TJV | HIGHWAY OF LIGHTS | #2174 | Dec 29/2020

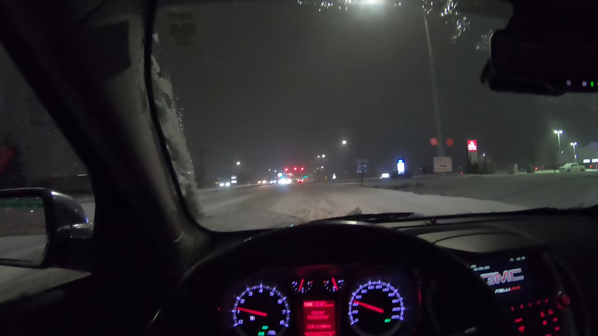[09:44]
here's the Winter Wonderland. We're here in Headingley, which is just west of Winnipeg, and Point West Auto Park.
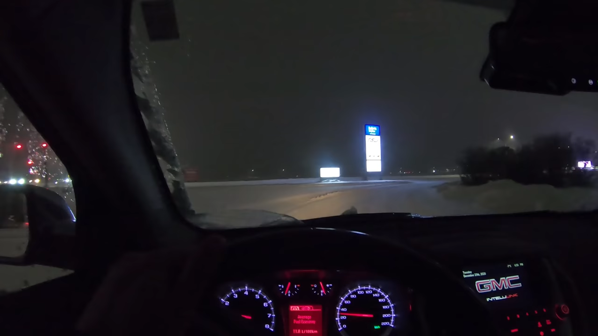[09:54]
No, that's not what it's called. It's called the Assiniboine Downs, right? Yeah. Assiniboine Downs? There it is. No, that's not it. That's just a screen. A big TV in the middle of the road. I like it. We need one of those. Look at that. Wow, that's bright. That is very bright.
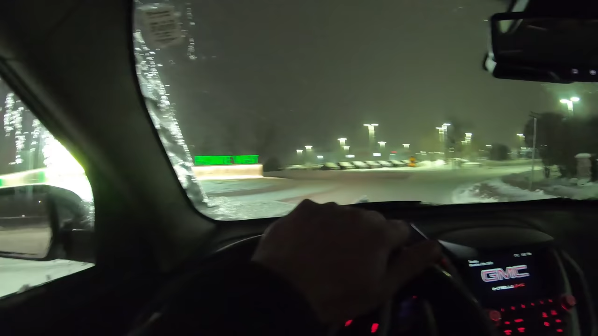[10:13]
That is way too bright. I've never been here at night. Where are the Christmas lights? We're not finished with Christmas yet. Ukrainian Christmas is on January 7th, so Christmas isn't over yet. I mean, I'm close to Ukrainian. I'm Polish. We're their neighbors. I got a quarter Polish. I mean, that's pretty close. Yeah. I don't know where to go, though, for all these lights. I'm just following that way. That's why. Oh, that's signs. There's Winter arrows and everything. Arrows. Well, they got a...
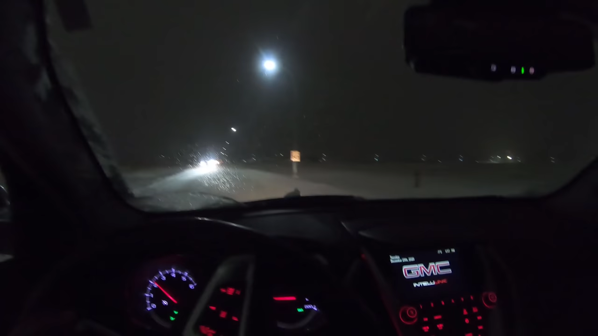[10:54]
Why are all these guys leaving? Is there something we should know? They're probably done. Oh, is it the exit too? I guess so. Maybe. I heard that the lineup for this on Christmas Eve was about 6 miles long. I'm glad we didn't come on Christmas Eve. Yeah, no kidding. Put it off for a while. We were thinking of doing it, what, on the 23rd? I think so, yeah. Didn't work out that way, but probably for the better.